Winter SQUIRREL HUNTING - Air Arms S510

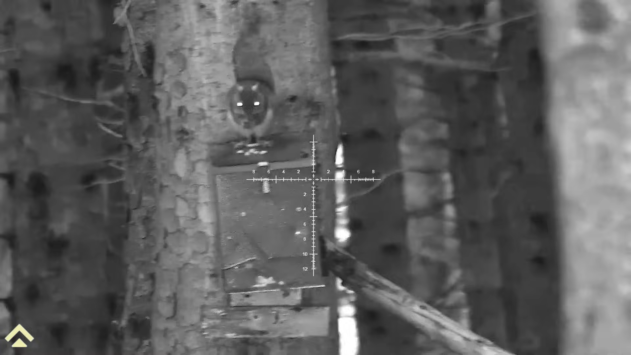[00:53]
so I'm having to use the night vision on the camcorder and also my scope we take out the first one of the morning and you'll see just as the video goes on you'll see the light start to slowly filter into the woodland
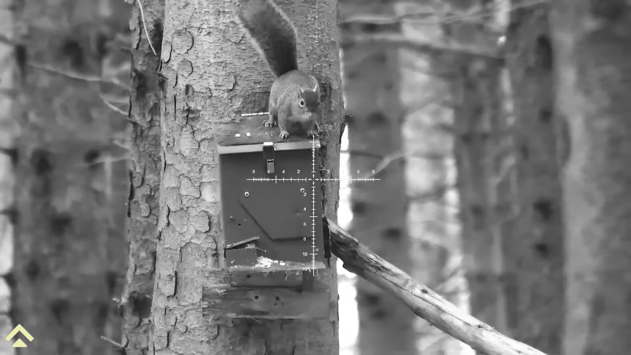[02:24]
because I'm having to use the night vision on my Zulus I've got a nice black and white image and the white crosshair seems to complement it quite well
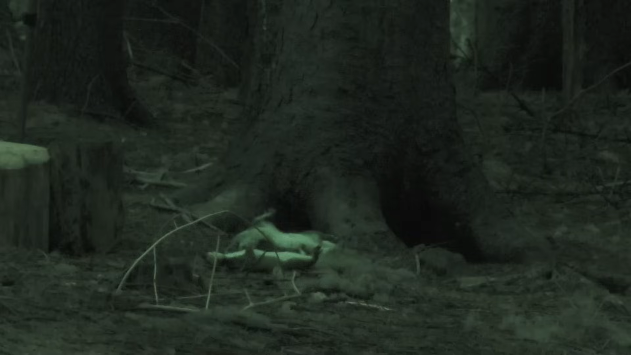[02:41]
three down three clinical headshots certainly can't argue with that but there's still no time to waste at all because now you can see there's more activity there's at least three squirrels in this little section here so now I have quite a choice of which squirrel do I follow we've got one which is now sitting up on top but it will not settle there'll
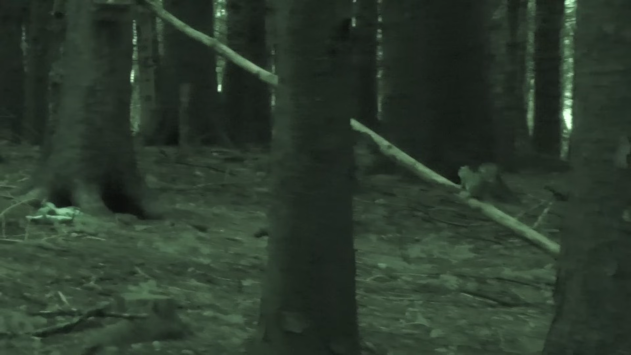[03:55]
I'm going to make a decision for you here rum I'm sure we'll catch up with that squirrel a different day but for now we have four down in total now we've got more dominance and queuing traffic coming up onto the feeder